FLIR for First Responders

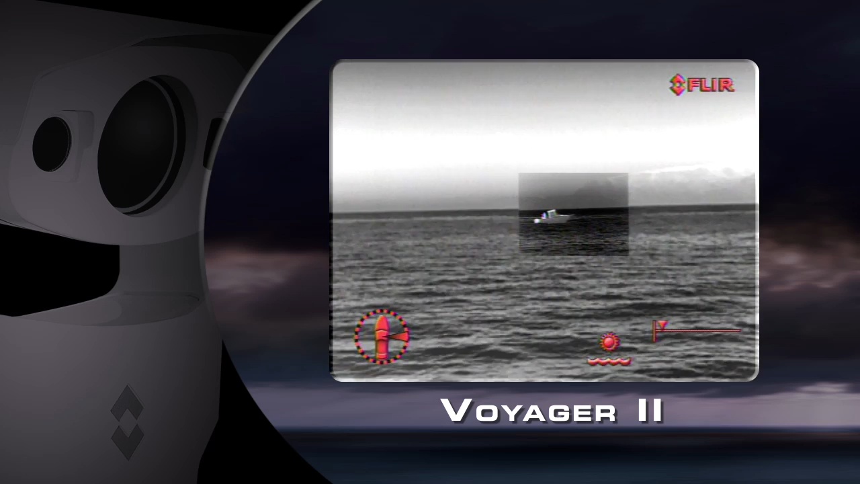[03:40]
It features two separate thermal imagers, a wide angle 35 millimeter camera for navigation,
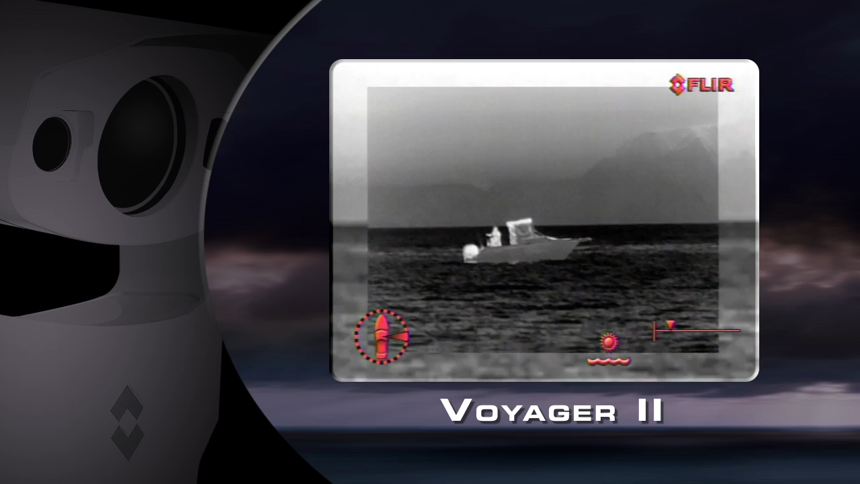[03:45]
and a 140 millimeter camera for viewing more distant targets.
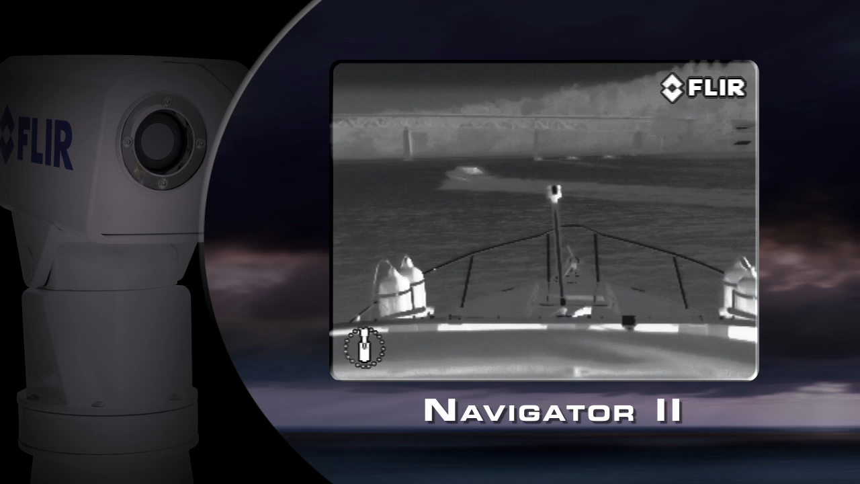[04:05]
Its 19 millimeter lens is well suited to navigation,
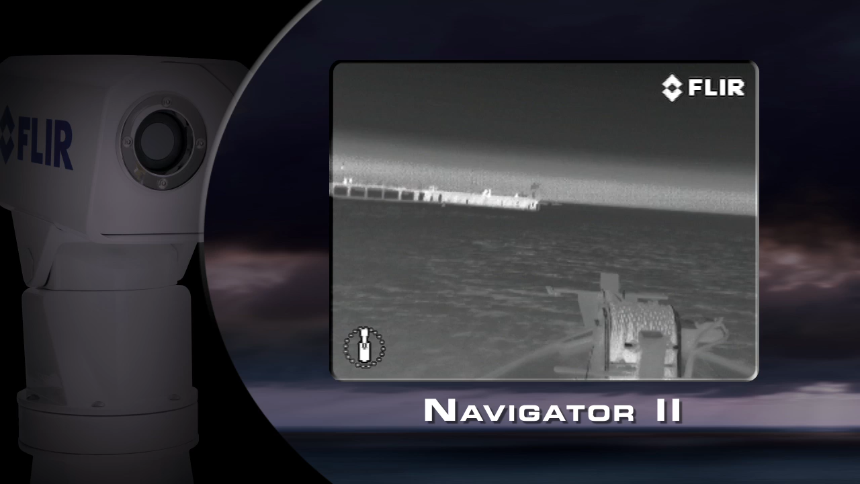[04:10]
but the 360 degree pan and tilt platform makes it useful for other missions as well.
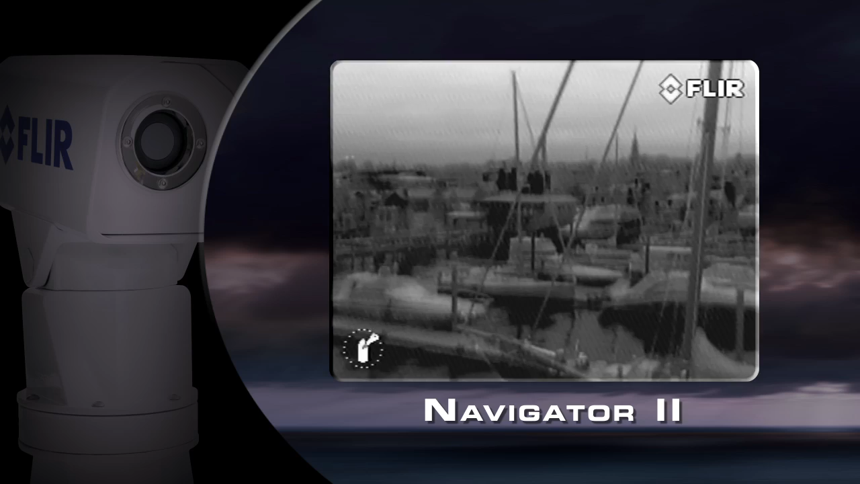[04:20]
Navigator 2 offers several features including on-screen graphics, selectable color display modes, four automatic game control settings for optimum image quality in a variety of operating scenarios,
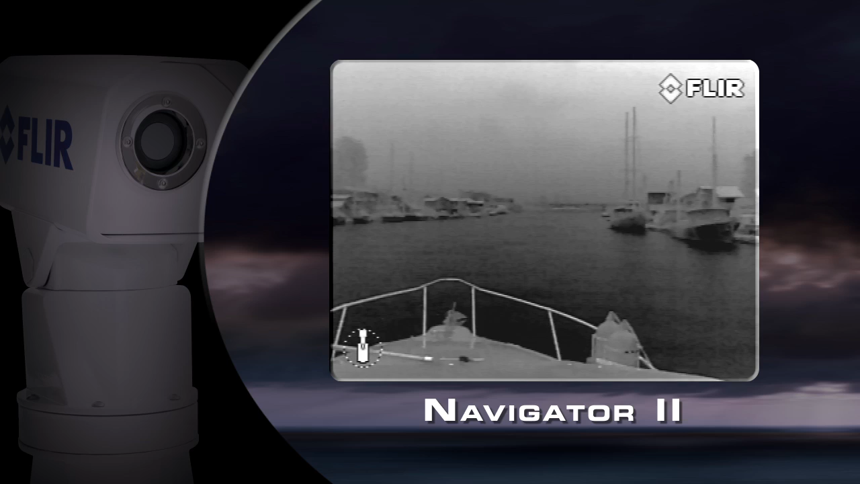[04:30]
and a unique home feature that allows you to return the
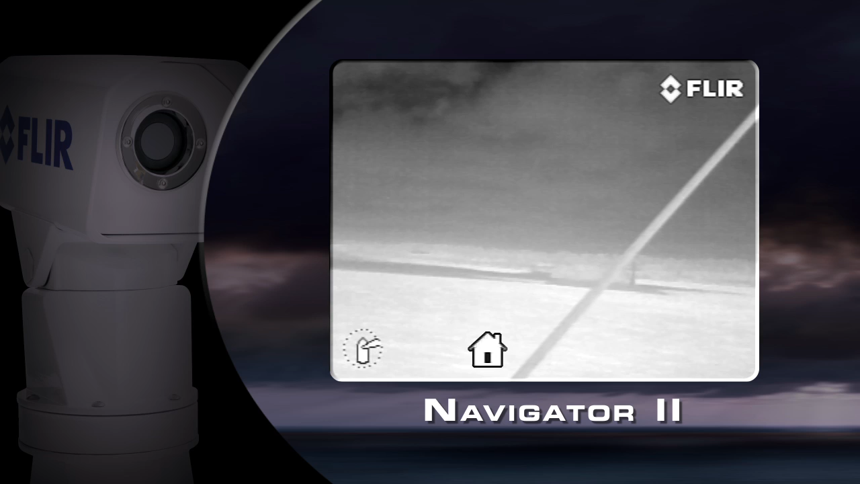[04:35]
Navigator 2 to a preset pointing position at the push of a button. Providing four times the image quality of comparable handheld thermal night vision cameras at half the cost, FLIR's First Mate gives first responders the imagery they need for safe efficient nighttime navigation,
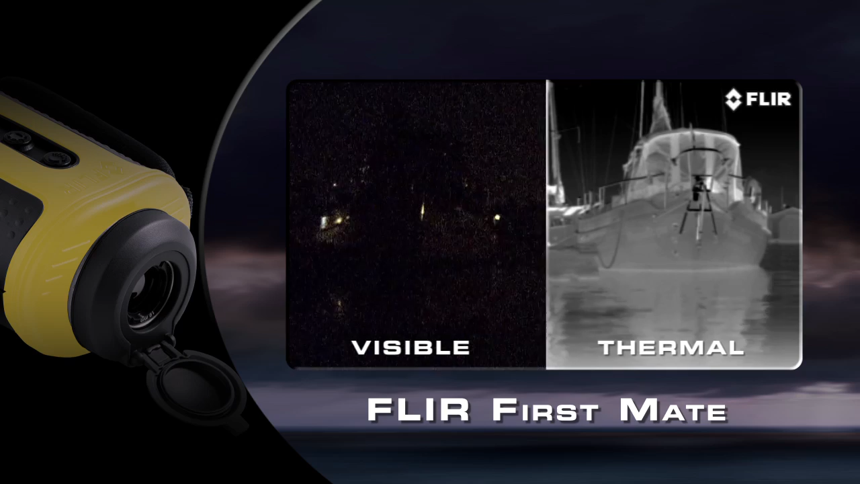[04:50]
extended range surveillance, and tactical operations. With single button access to all camera functions and optional onboard video and still image storage,
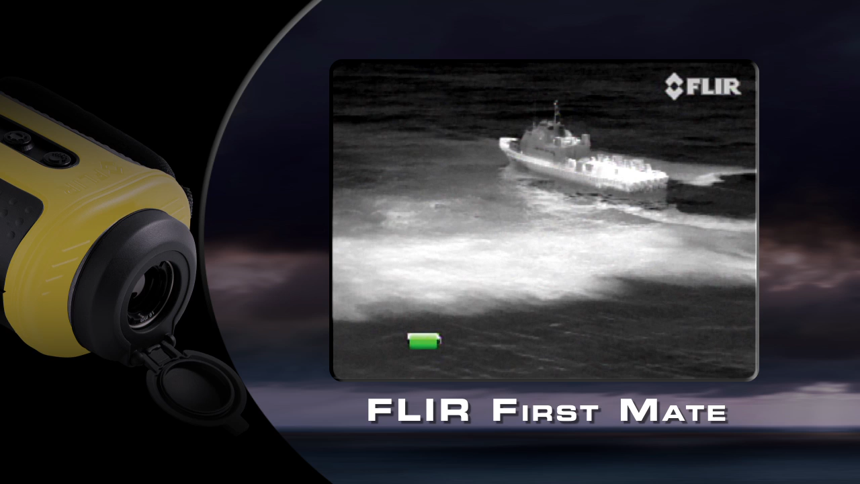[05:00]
First Mate is an easy and a convenient way to collect evidence and record incident activities.
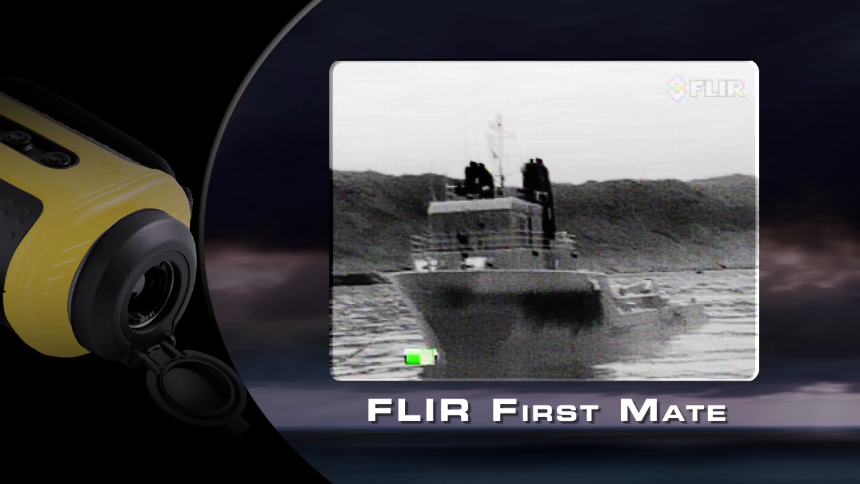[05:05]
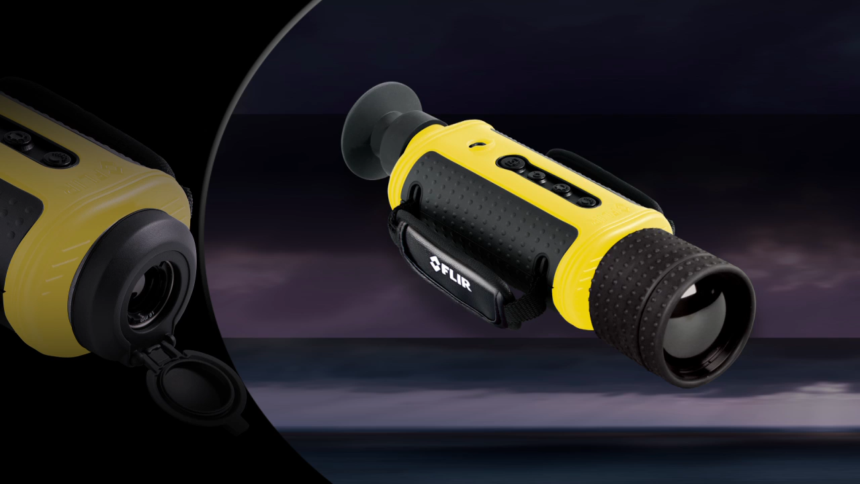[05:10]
The latest addition to the First Mate series, the 307XP features a new seven degree lens that allows you to see more clearly and farther away than ever before,
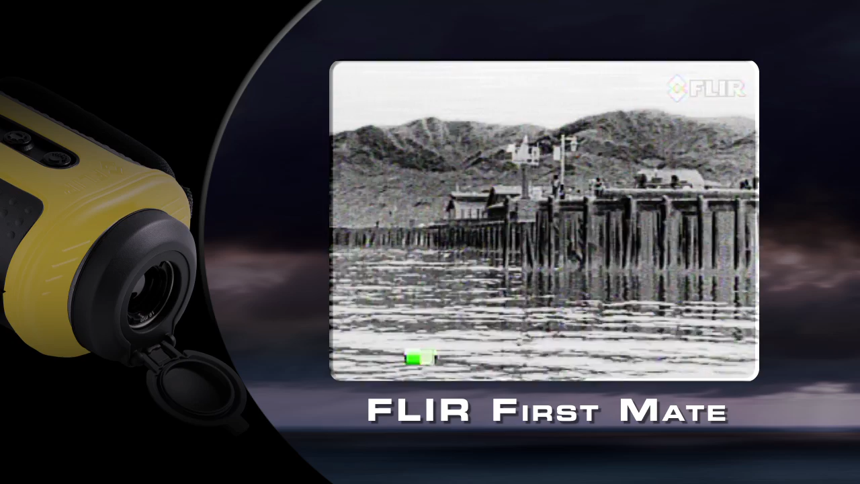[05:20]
human figures at over 4,750 feet away and vessels at nearly two and a half miles.